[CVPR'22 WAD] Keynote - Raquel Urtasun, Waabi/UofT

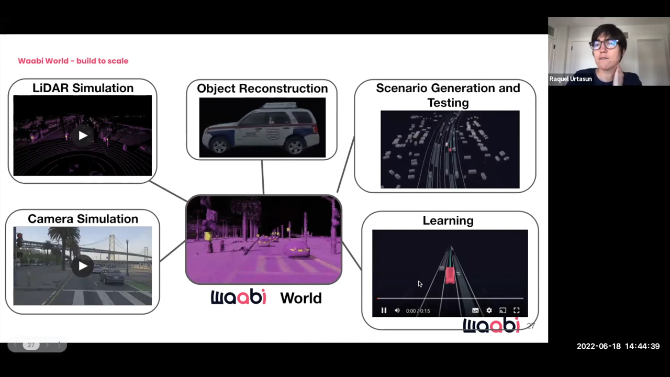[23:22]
With, in this case, lay-down as well as cameras, the ability to perform, to create scenarios, right? So you can test, you know, the entire server stack, and the ability to learn in simulation. Okay. Let me give you a little bit of flavor of all these different capabilities. In order to build the virtual world, the industry is looking into using artists that by hand creates the different assets. And then there is a little bit of procedural modeling, which is a very simplistic automation technique in order to replicate the world, to create larger worlds. So there is no way that you can get diversity and the level of realism that you need with such an approach, right? And, you know, artists are very expensive.
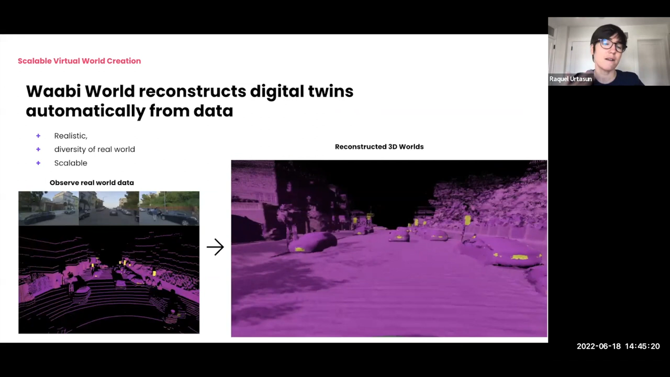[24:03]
Humans are expensive, right? So we need something different. Our approach is to utilize raw sensor data captured by any platform that is driving using a radar and camera, and then from that automatically reconstructs, thanks to our AI algorithms, reconstruct the environment, including every single dynamic object.
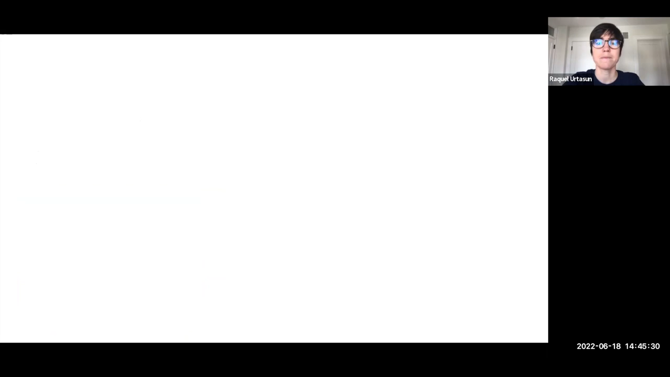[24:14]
And we can do this at a scale for any, any situation that we encounter as we drive around the world, right? So this gives you the diversity, the realism,
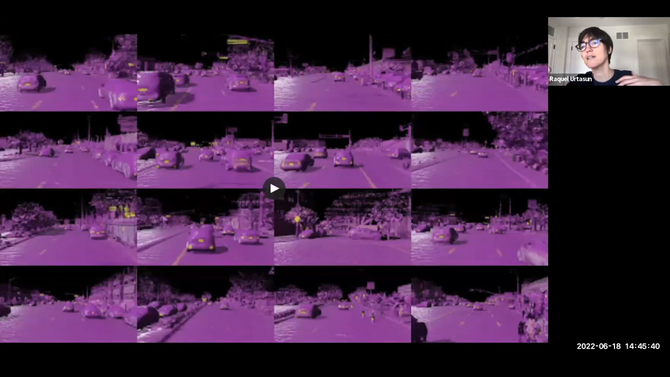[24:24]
the ability to really capture the entire world. So this can be used in order to create catalog of possible dynamic objects, static objects, as well as environments. And then we're going to create new worlds, new situations, utilizing this catalog as the basis.